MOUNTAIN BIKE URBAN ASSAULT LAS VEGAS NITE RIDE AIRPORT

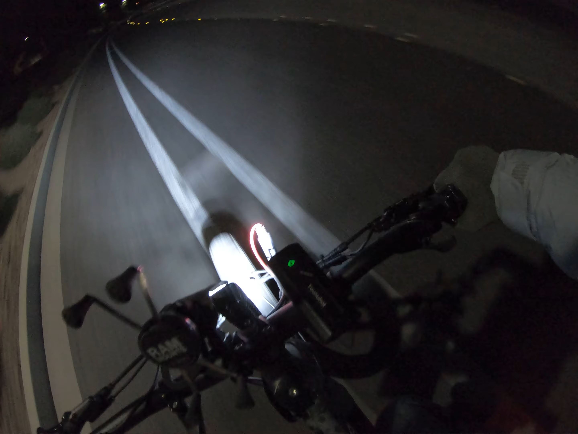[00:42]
I can't believe there's like, fucking, no cars on the road. I mean, we're taking the back roads, granted, but even the main road that we crossed a couple of times,